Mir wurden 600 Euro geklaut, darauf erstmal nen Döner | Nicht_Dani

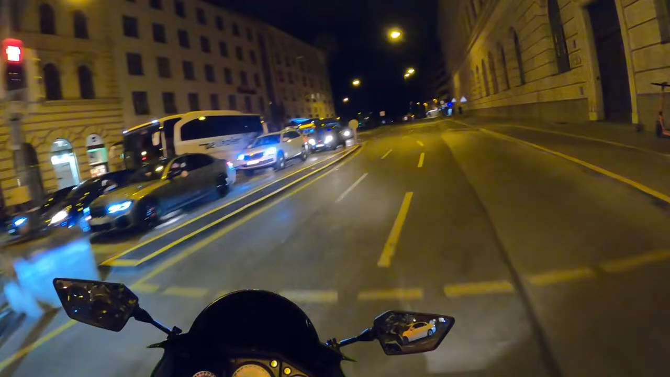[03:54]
Digga, der steht halt immer noch da hinten. War das auf bessere Zeiten oder was?
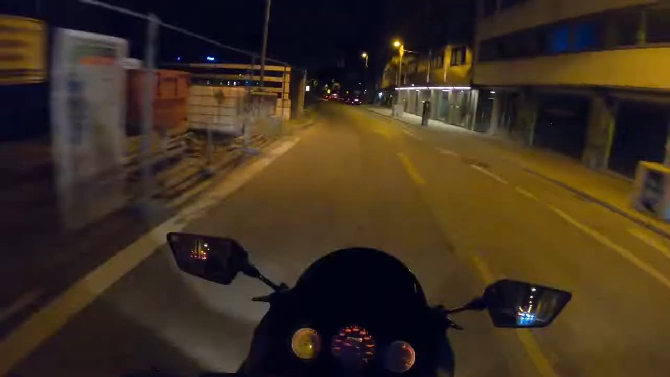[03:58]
Ist das normal am Wochenende, dass die da vorne zumachen, wo Starbucks und so ist?
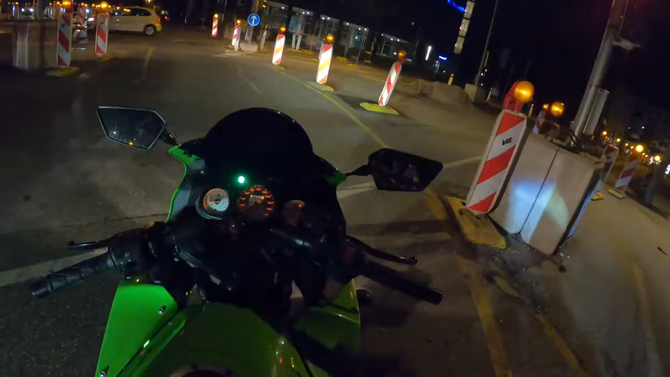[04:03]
Der Tank ist anders leer. Nicht, dass die Leuchte kaputt ist und nicht gleich stehen bleibt. Ja, am Pascha kommen wir jetzt vorbei. Wo, vielleicht sind da Besoffene. Hä, hey, warum ist denn hier nichts, Digga? Heute ist doch Samstag, oder? Doch, safe, Digga. Ja, okay, paar Leute. Ja, Bro, das ist jetzt auch nicht viel, würde ich sagen. Ja, doch, okay. Ja, ist okay. Digga, ich brauche neue Handschuhe, Mann, weil der geht die ganze Zeit auf. Aber ich habe letztens geschaut, Handschuhe sind anders teuer.
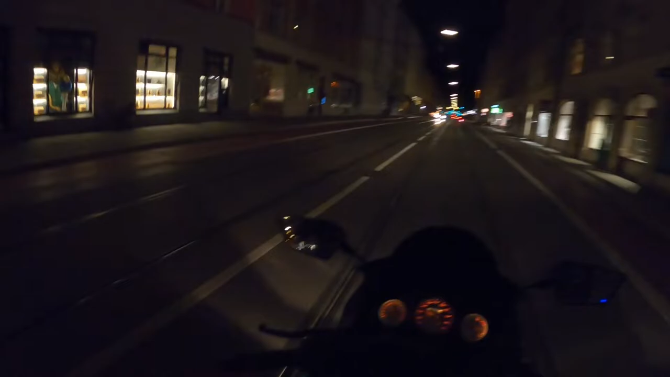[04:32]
So, hier muss das Visier kurz nach oben, weil ich muss die Bodenlöcher hier sehen. Links ist eins und jetzt kommt rechts eins, ne? Ja, Mann.